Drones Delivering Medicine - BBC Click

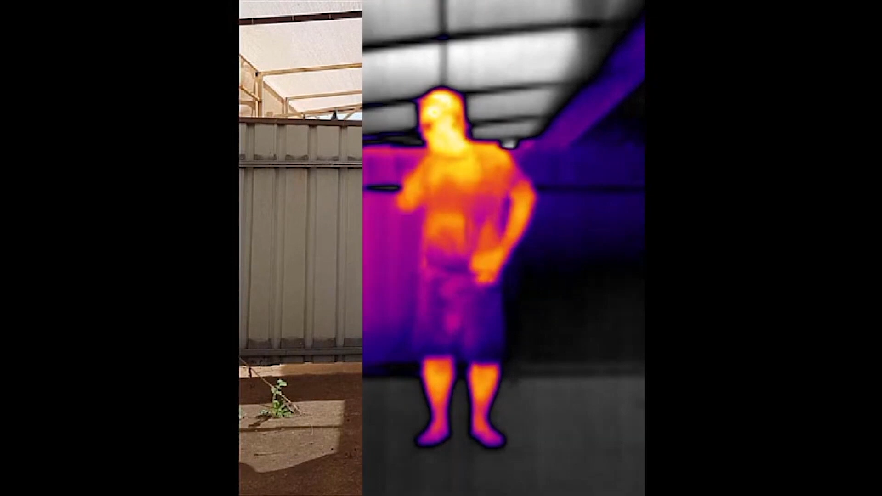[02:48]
identifying someone who is coughing and what their temperature is.
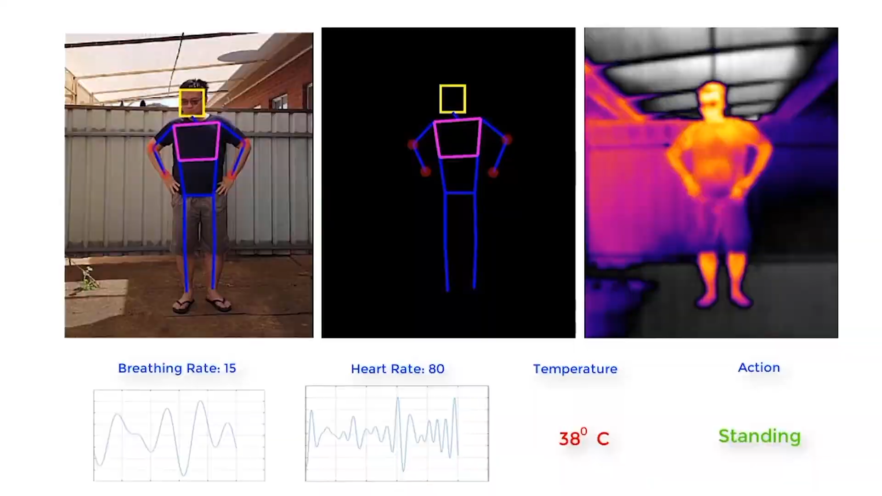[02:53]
This system is now being tested by a police force in the US with a dragonfly drone.